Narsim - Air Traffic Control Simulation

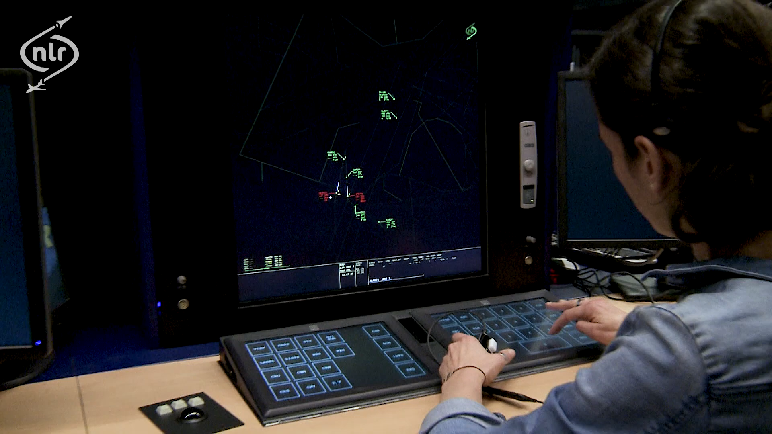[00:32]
Because all operations in air traffic control are safety-critical, systems and procedures cannot simply be tested in real life. Therefore, it is a challenge to implement the necessary changes in a responsible and acceptable way.
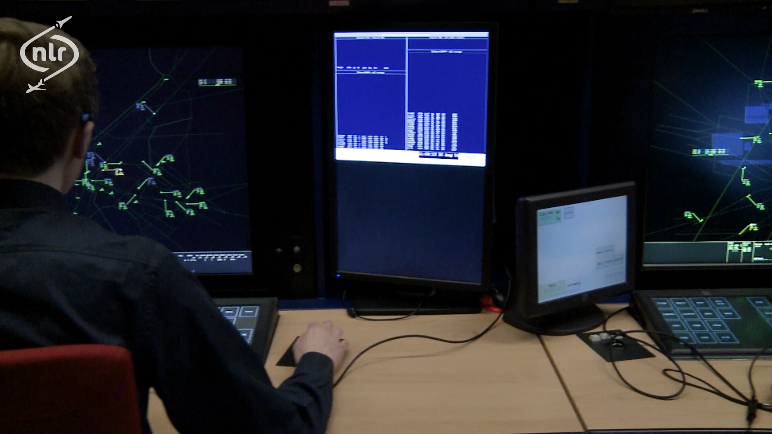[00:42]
That's why the Netherlands Aerospace Center, NLR, developed Narcim, an air traffic control simulator. Narcim consists of three areas. First, there is a radar room for area control center and approach control applications. It can have more than 10 fully operational working positions.